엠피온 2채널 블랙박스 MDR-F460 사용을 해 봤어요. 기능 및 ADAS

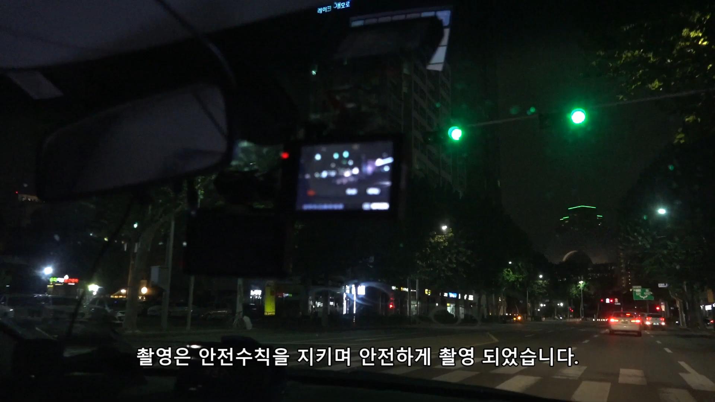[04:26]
지금 주행을 하고 있는데요. 촬영은 지금 안전하게 지금 보조석에서 앉아서 지금 하고 있습니다. 지금 촬영되고 있는 영상을 보면 지금 밤이라서 초점이 좀 잘 안 맞는데 영상은 좀 깨끗하게 잘 나오고 있어요.
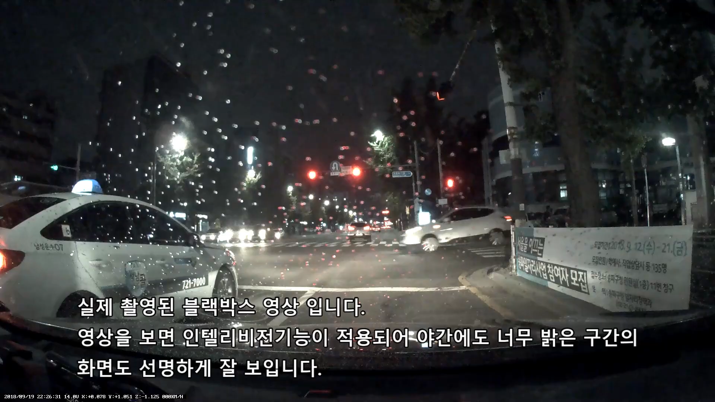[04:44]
지금 밤에도 ADAS가 적용되는지를 좀 보려고 하는데 막혔다가 안가거나 하면 알려준다고 합니다. ADAS를 켰는데요. 가이드가 있어요.
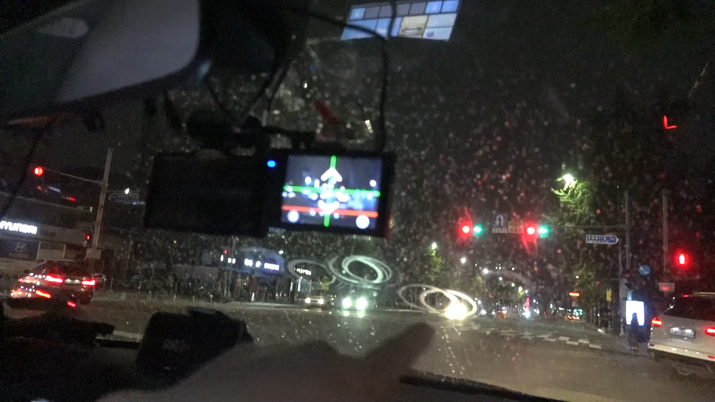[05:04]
빨간 선은 본인 앞쪽 부분에 맞추게 되어 있구요.